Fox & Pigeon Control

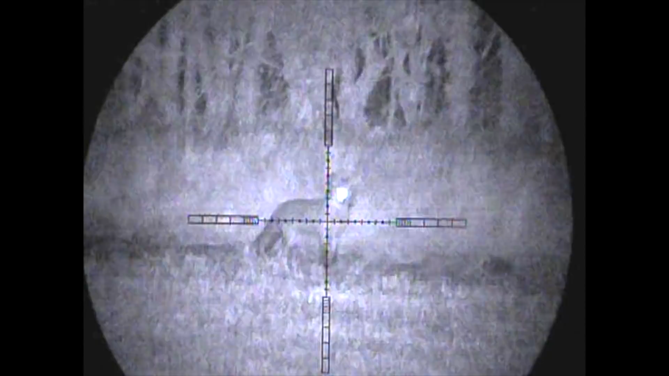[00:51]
I was fairly comfortable that that shot should have sent that fox tumbling to the deck however
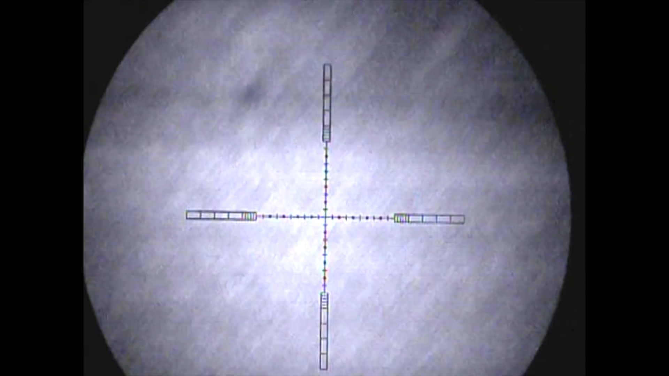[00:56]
the shot went and not exactly where I was placing it was picked up a
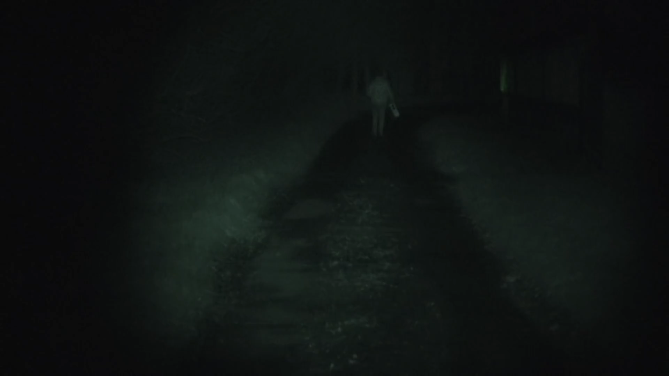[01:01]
field or so away and finished off luckily however we had to go to the farm
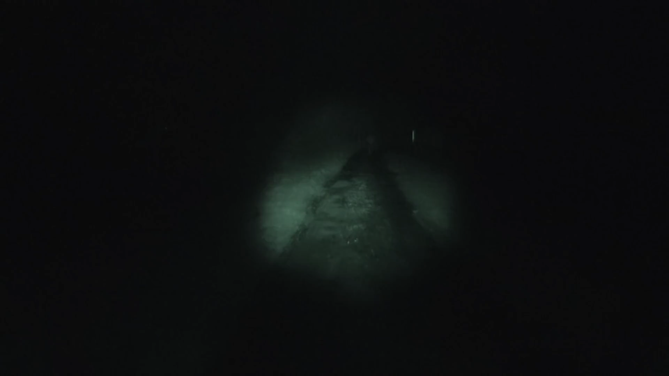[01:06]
to check the zero on the rifle I changed batch of ammunition and made sure that
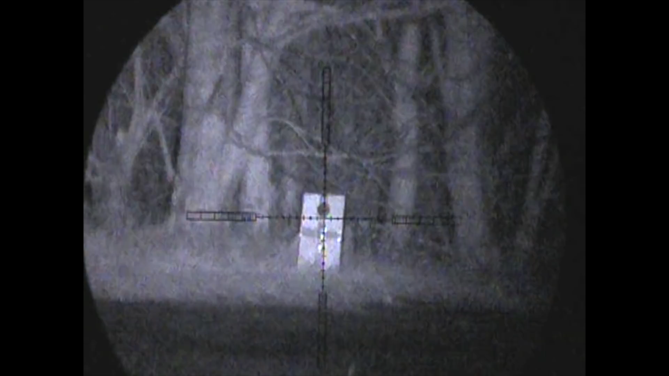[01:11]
the rifle was spot-on this is a sighting shot that I had it's now clearly empty and safe as Rick goes in her we've done this routine many many
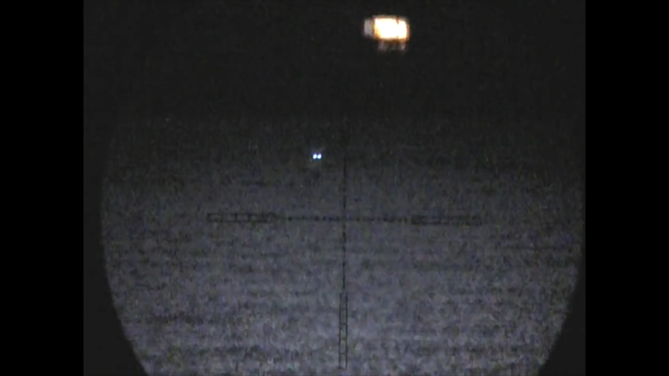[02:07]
foxes have been on the move and spotted by some of the harvesters in the shadows of the power station
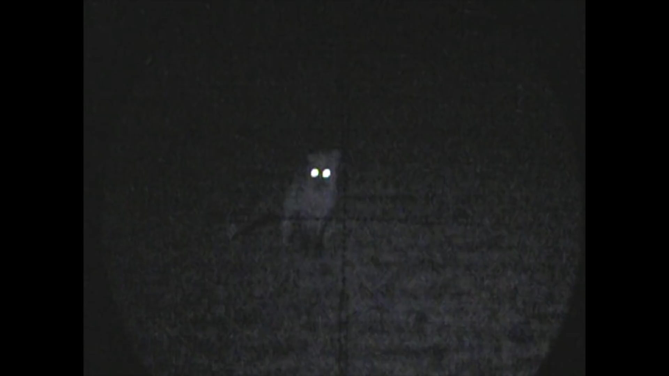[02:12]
this Fox here whilst going to the toilet felt the wrath of the Tica
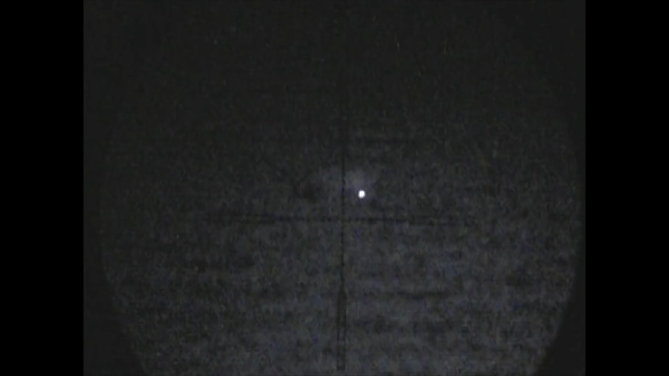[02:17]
T3 combo and it certainly looks like the rifle is back on song
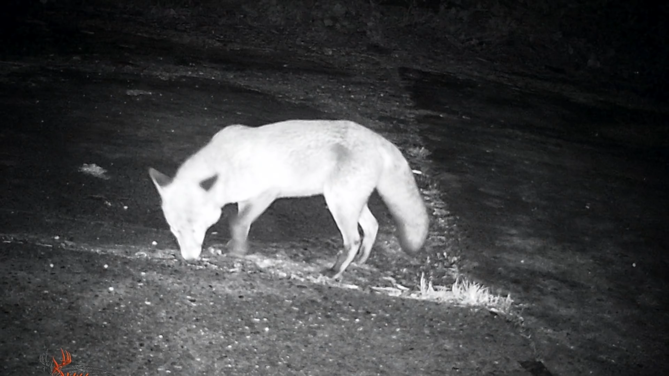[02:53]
intel on the foxes causing a nuisance at his workplace and filming through the PARD 007
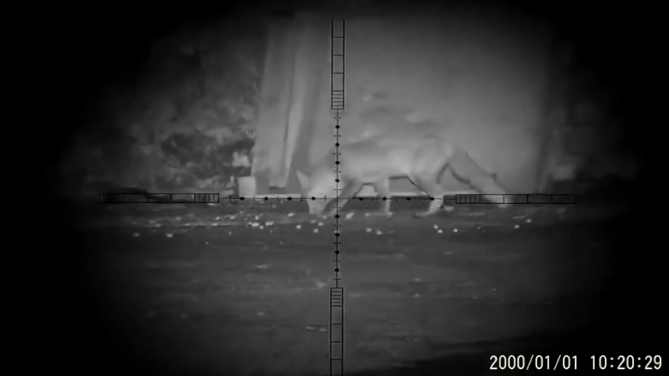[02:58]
managed to capture this on film talk
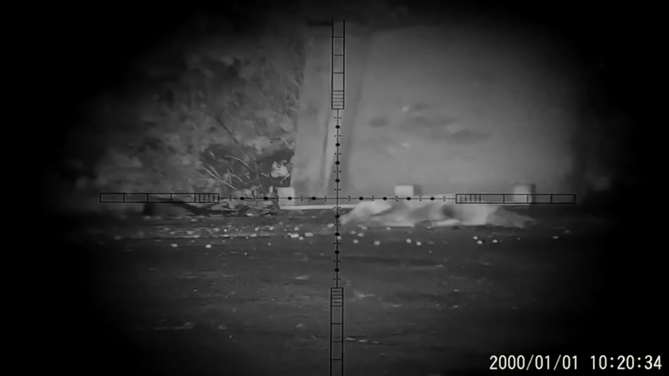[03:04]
about right tool for the job but absolutely nailed it not even flinching cracking result
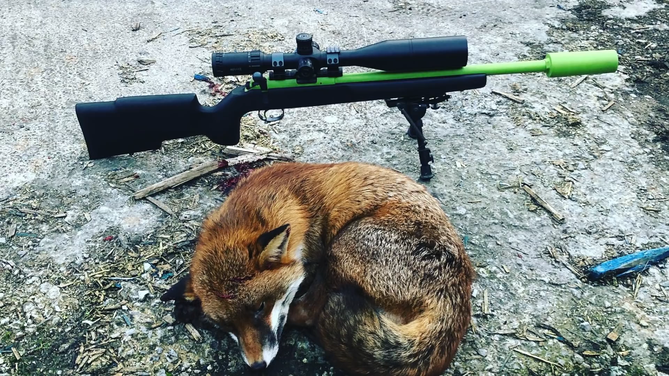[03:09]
well done Liam right let's get back over to the two two three I'm out
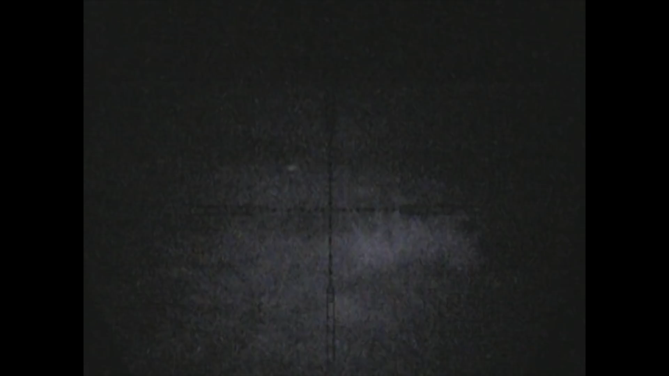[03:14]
with the keeper and using the Icatec GC500 caller on mating call we managed to call in this Randy dog fox although you can see using the
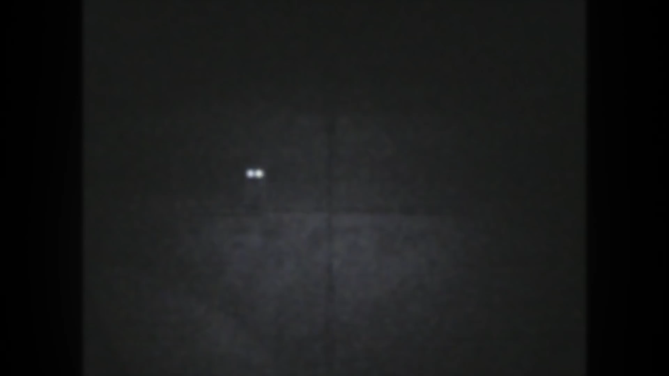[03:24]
PBIRL gives a much clearer picture this is on the medium power setting it just boosts the performance of the night sight quite considerably and you can actually spot
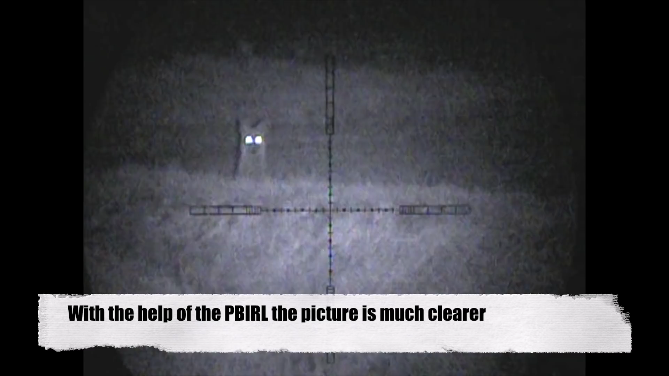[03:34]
and track things coming in from much further distances with the extra illumination anyway
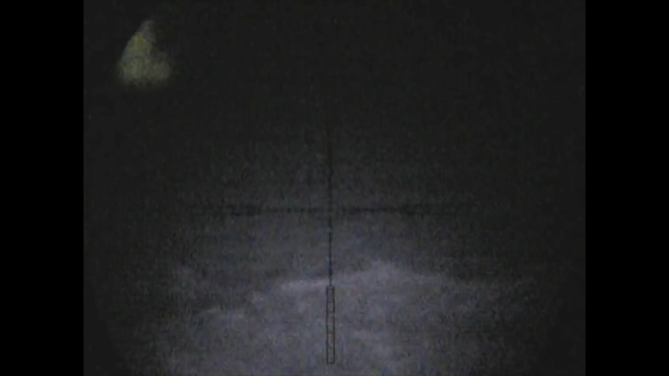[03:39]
we managed to call this fox in and using the lip squeak managed to get it coming in that
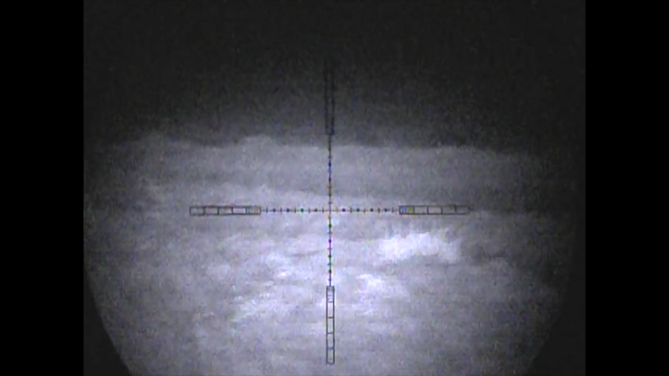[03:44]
little bit closer into range to be able to take the shot
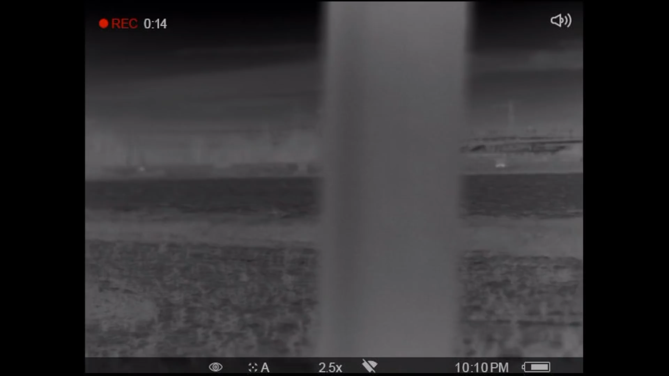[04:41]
back over in front of the power station now and we'd seen yet another fox and over near the cover this is actually the second or third one we'd seen pretty much in as
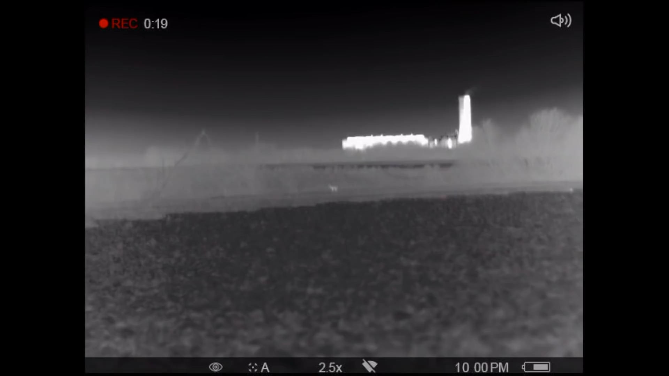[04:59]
many outings so I'd spent quite some time stalking in close or getting close to it the